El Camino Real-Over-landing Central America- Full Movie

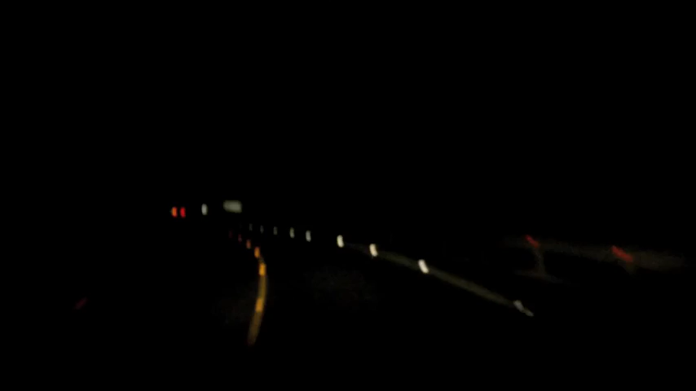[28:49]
This border crossing was a little more stressful and intimidating than that of Belize. The lines were longer, the paper shuffling a little more complex, and the street population was a little more aggressive. Like in Mexico, there was a big military presence that made things seem a little more on edge. We got into Tikal late. We had broken one of our rules, no driving at night, but we had no other option.